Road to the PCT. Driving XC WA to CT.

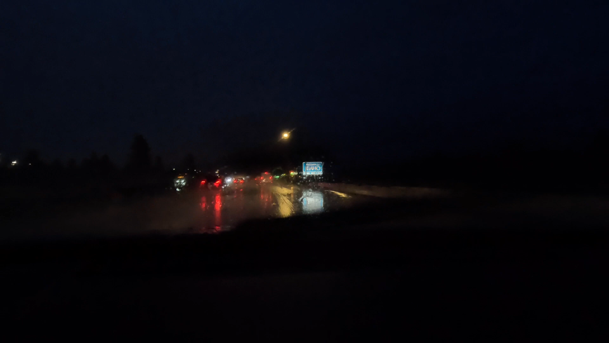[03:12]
Alright, one state down. What time is it? 7:35, so I've been on the road about 5 hours, so roughly 42 more to go.
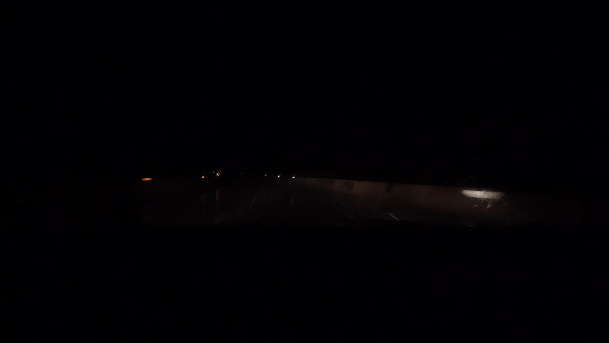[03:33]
Alright, it's about 8:45, 6 hours in, I'm heading up a pass in Idaho. It's 36 degrees out and it's snowing.